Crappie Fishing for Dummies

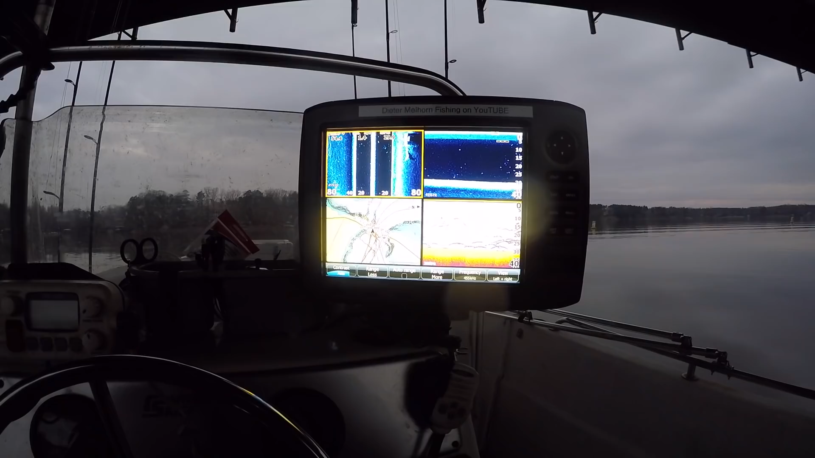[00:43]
Some of the bridge column there. Some different little stuff that could be some crappie there. Not a pile of them. Few right in there. That's probably most likely crappie stacked up. I don't see any big bait balls though. I had some bait balls in here yesterday. And it really was holding a lot of fish, kind of scattered, smothered. I'm gonna check on the other side of the bridge just to see. Using my side scan to look out through there. That looks like some stuff off to the right. Trying to find some bait balls, don't see any. Like I said, what I do is crappie fishing for dummies.
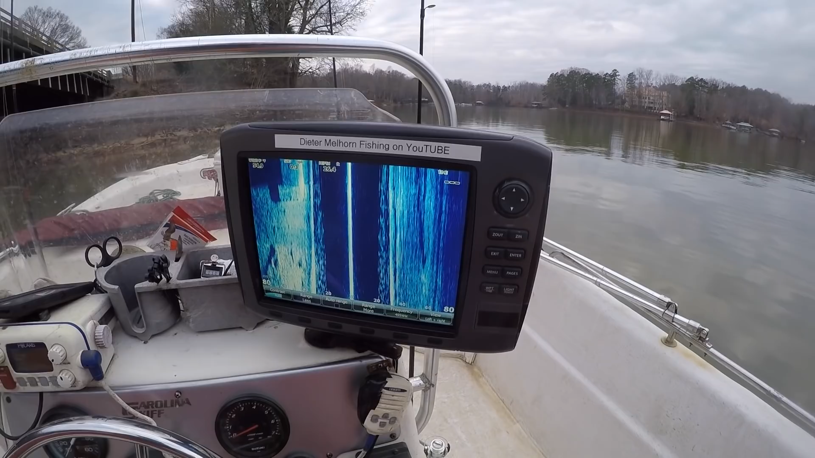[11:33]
There's a bunch of them stacked right there.